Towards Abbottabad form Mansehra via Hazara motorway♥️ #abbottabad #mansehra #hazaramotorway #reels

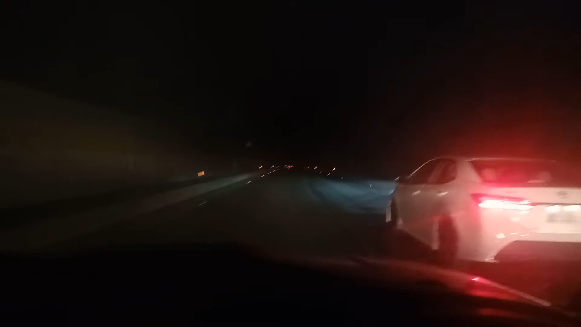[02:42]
اندر انہوں نے لائٹس فٹ کی رہی ہیں جب وہ آن ہوتی ہیں تو یہ ایک بڑا خوبصورت منظر پیش کرتا ہے اندر سے تو ناظرین اس وقت ہم اپٹ آباد کی جو مین بڑا ٹنل ہے اس کے اندر سے گزر رہے ہیں اور غالبا یہ ڈائی سے پہنے تین کلومیٹر تک یہ لمبا ٹنل ہے جو کہ ازارہ موٹر وے پہ اسلام آباد بھائی سائٹ سے آتے ہوئے پہلا ٹنل ہے اور منصرہ والی سائٹ سے جب آپ منصرہ سے نکل دیں تو پہلا نہیں تو دوسرا ٹنل ہے اور اس ٹنل کے کراس کرتے ہی آپ جو ہے حویلیاں کا انٹرچینج آتا ہے جس سے آپ اتر کے